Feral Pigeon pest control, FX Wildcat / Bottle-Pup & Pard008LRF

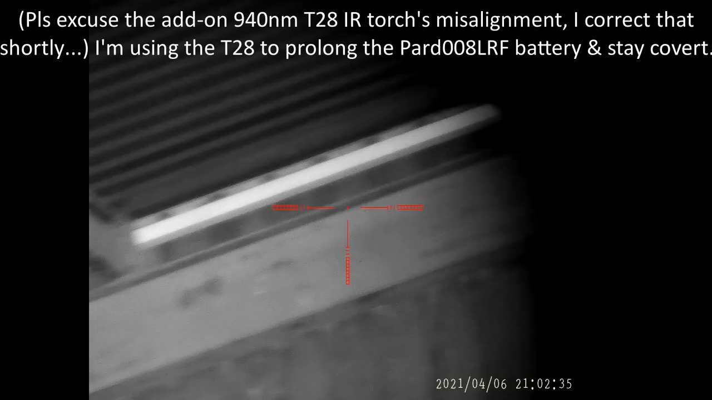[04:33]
There's a feral. Ah, there it is. Distance.
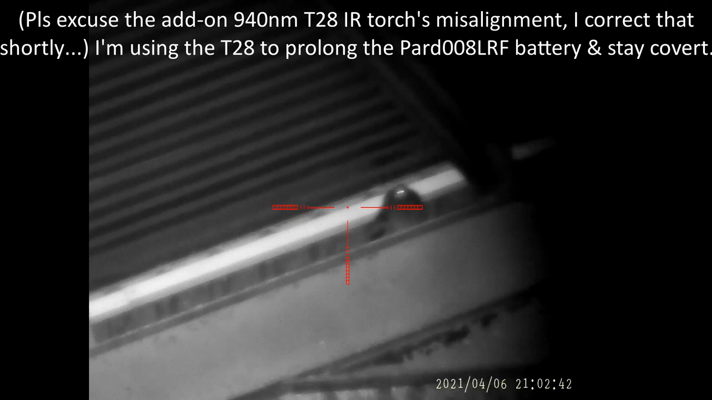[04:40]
Right, let's get focused. Distance 26 metres.
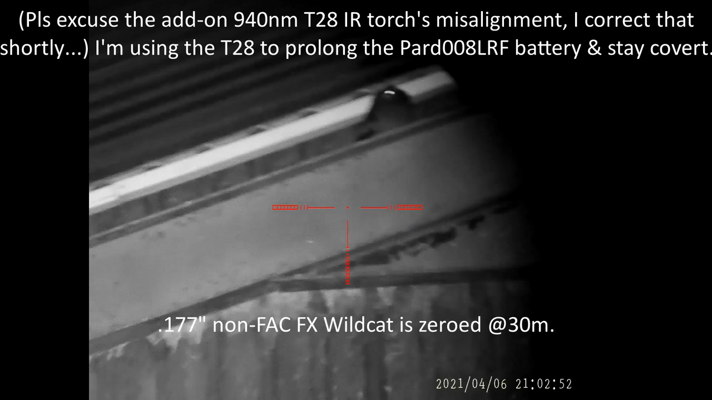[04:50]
Cock. Safety off. There's a cable truck conduit behind it, so I'll go for a chest shot. Yeah.
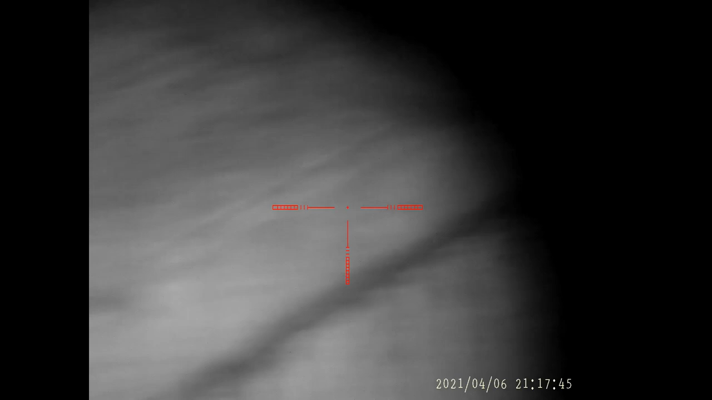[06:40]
Up to the apex, down two beams. Ah, that's a feral in a nest, I think. You can see its head, it's blinking at me.
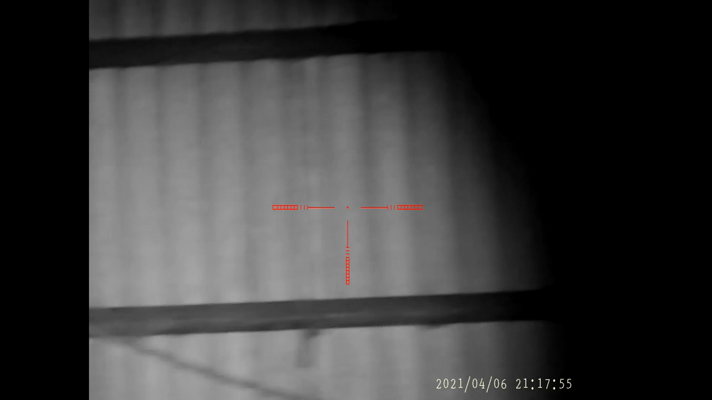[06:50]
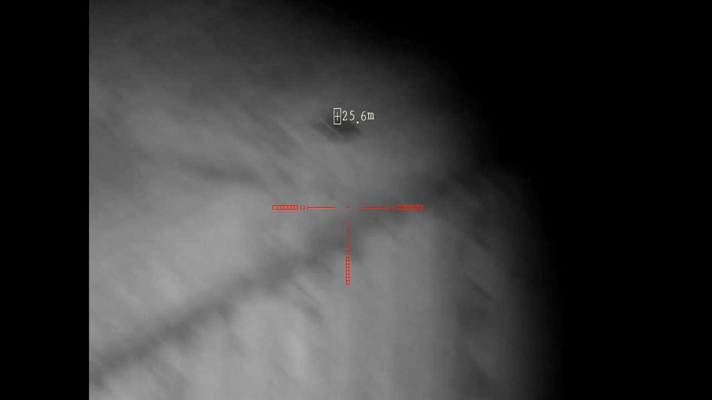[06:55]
Again, 25.5 metres, so near enough dead on.
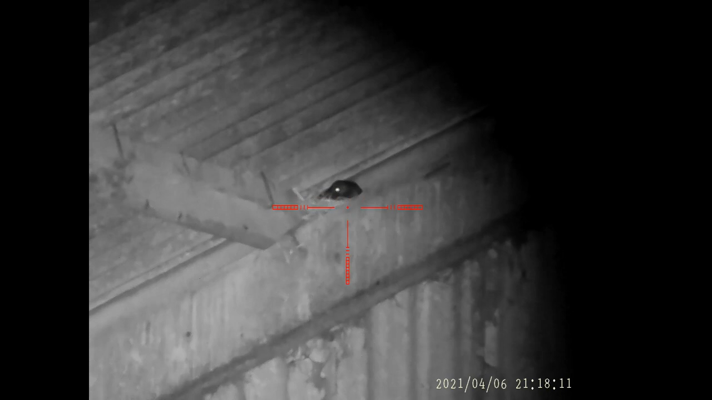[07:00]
Down it goes.
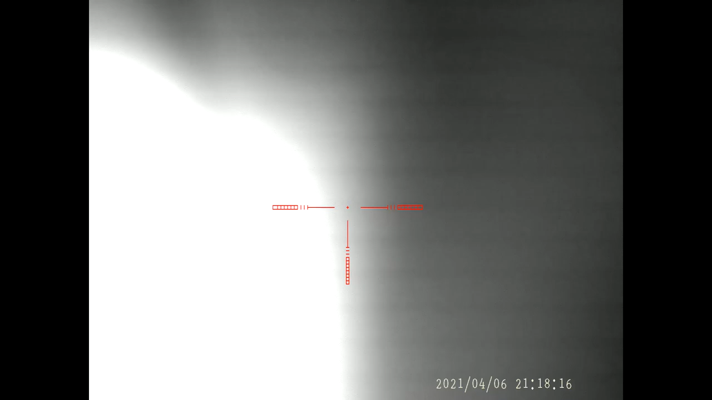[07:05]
Yeah.
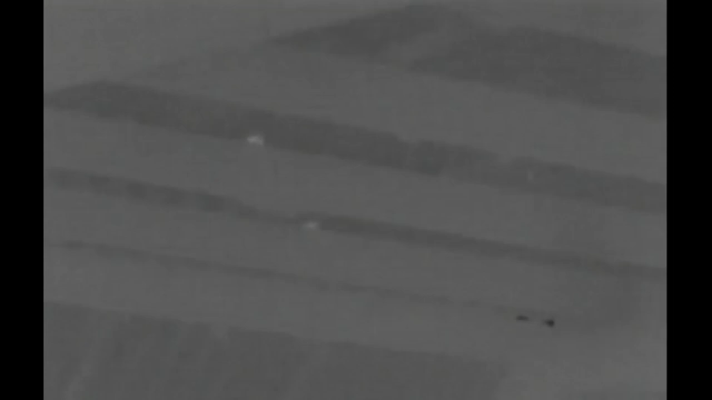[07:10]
That could be a pair of birds with the backs to me. I can just see the tail feathers, you know, the little bit of warmth.
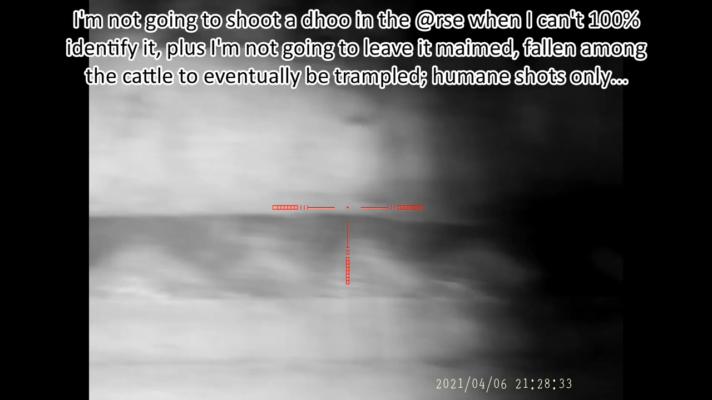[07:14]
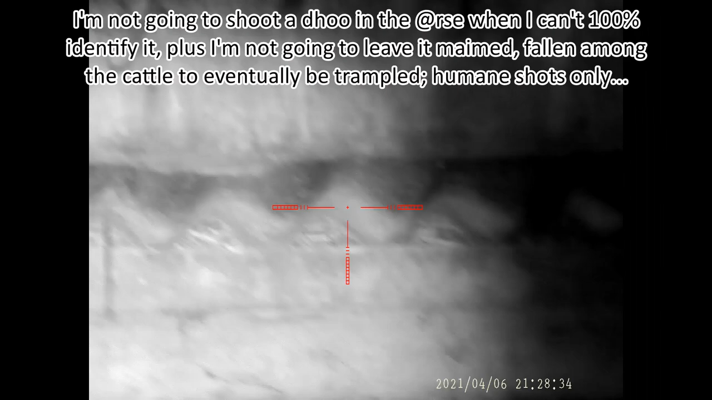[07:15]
Up a bit. There. What is that?
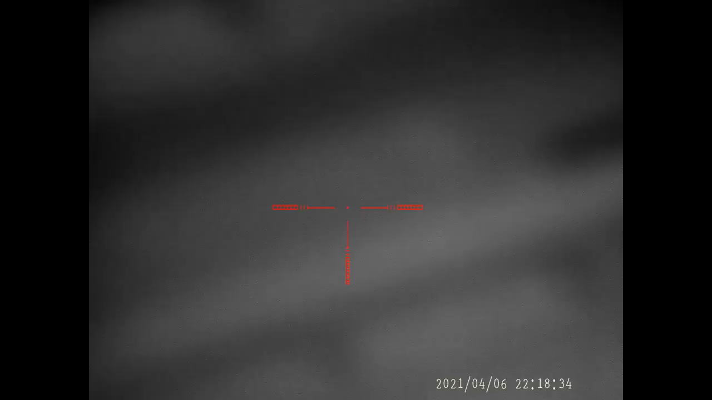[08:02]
Is this the focus? Right, 3 ferals. Close proximity to each other.
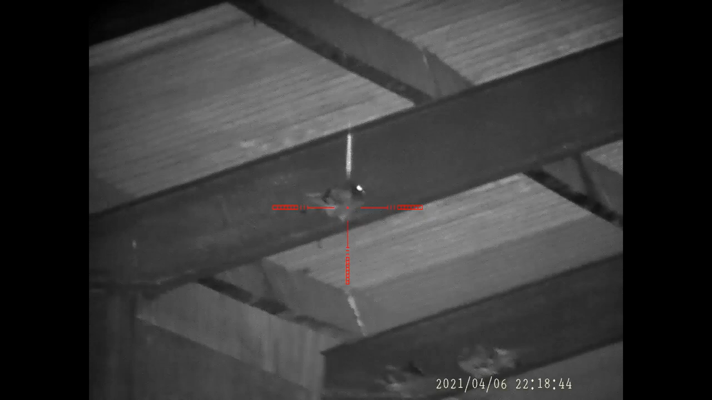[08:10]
30 metres, that's spot on. That was 35. My zero with this rifle is 30 metres.
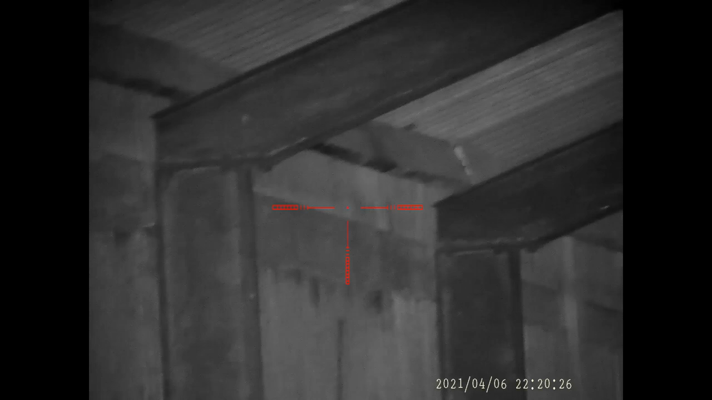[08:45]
Alright, so that was 3 ferals down.
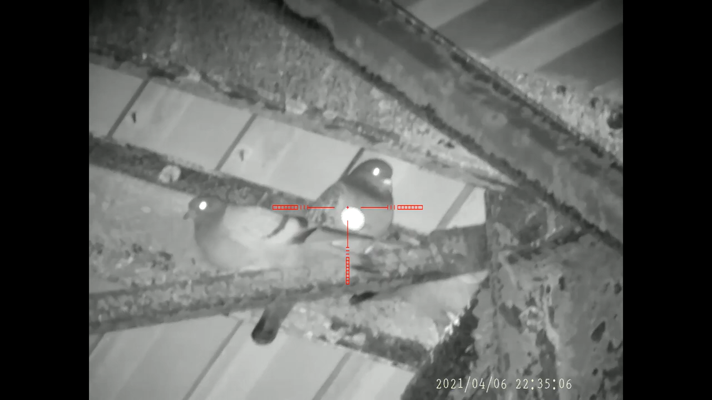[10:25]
Back in the first shed on this third permission. And how far away is that feral? Oh, someone just licked my shoulder. Maybe one of the cows.
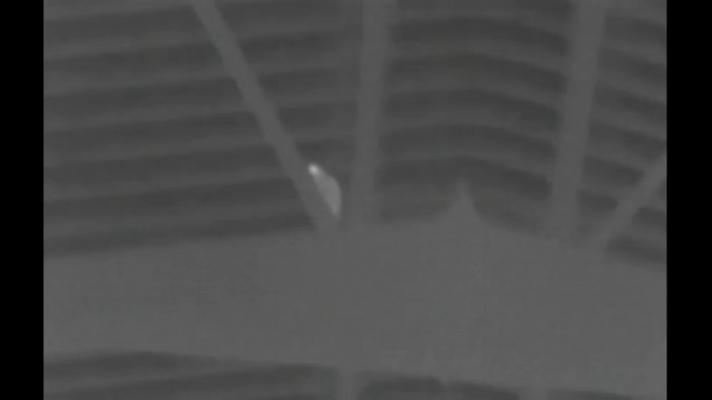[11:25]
Oh, there's one above me. And two rats over there.
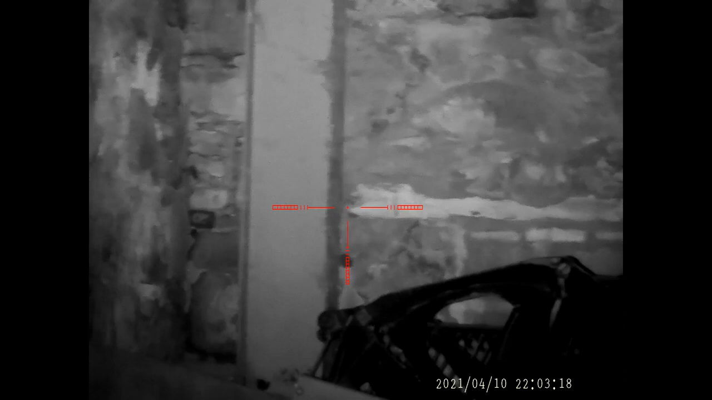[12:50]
Solid hit in our second of that.
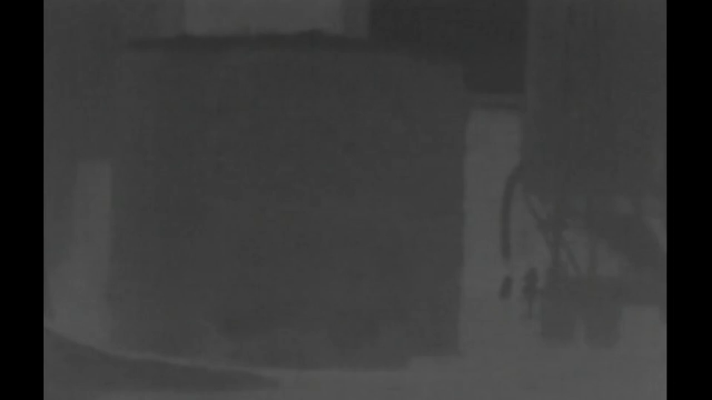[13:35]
Dragons are out then. A lot of the grain is gone.
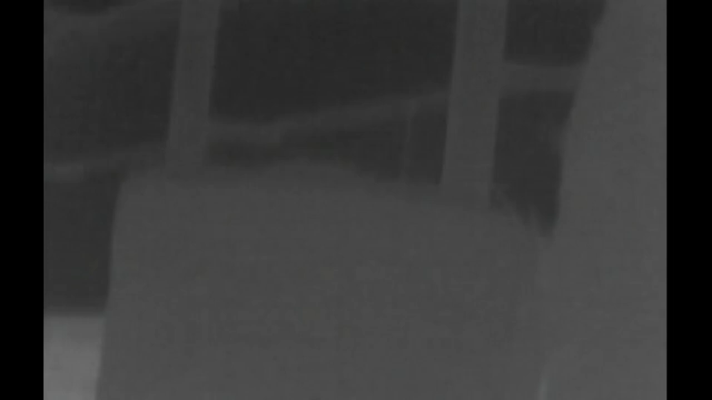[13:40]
There's some bales still on the right.
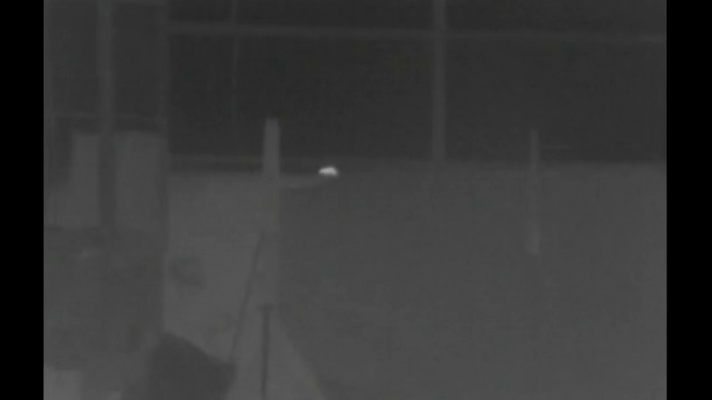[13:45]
Oh, yes, there's a rat there.